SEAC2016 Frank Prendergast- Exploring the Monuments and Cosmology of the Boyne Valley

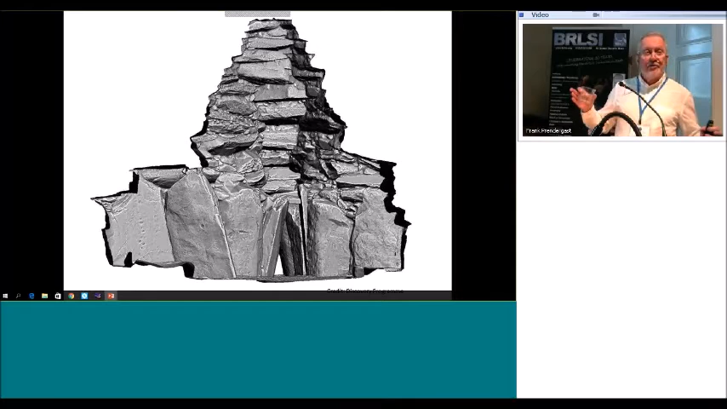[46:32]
you put your eye at ground level to get a view through the roof box, you find that you are impeded to a certain extent by these inward-leaning orthostats. Over time, these have pressed in. No attempt will ever be made or could be made to erect them or to correct them. A far too risky operation. But that's the view out. And it is through that opening and the roof box, which is not shown there,
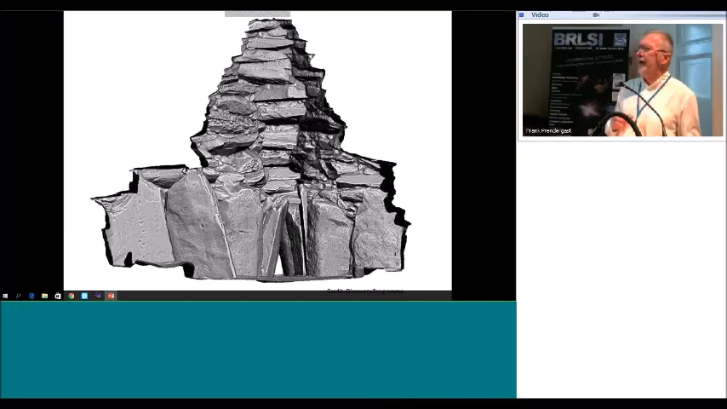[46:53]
but I'll show it in a moment, that you get this amazing spectacle. Replicated at other monuments up in Scotland as well. Some of you will be well familiar.